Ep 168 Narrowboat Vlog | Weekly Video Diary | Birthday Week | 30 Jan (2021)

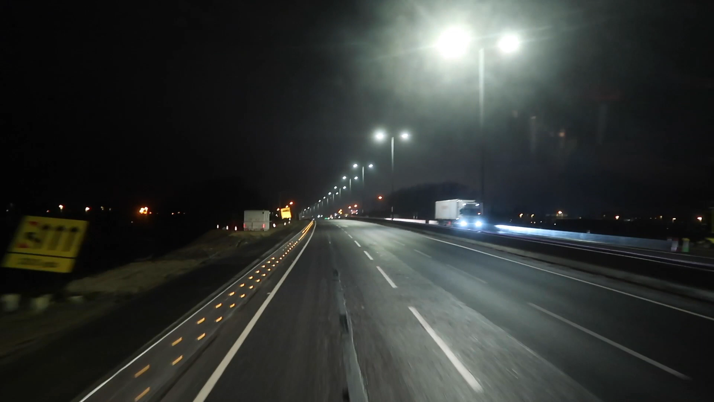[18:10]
326? 326 in the morning. Yeah, we've been 42 minutes.
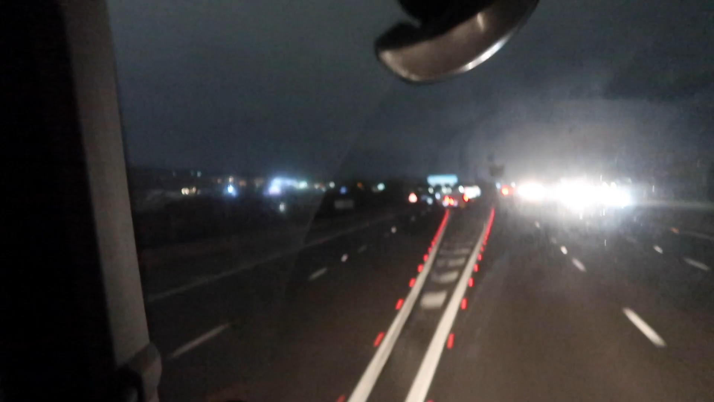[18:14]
12 minutes past 5 in the morning. We are at Sheffield and we're just about to go past Meadow Hall Shopping Centre. It's all lit up over there.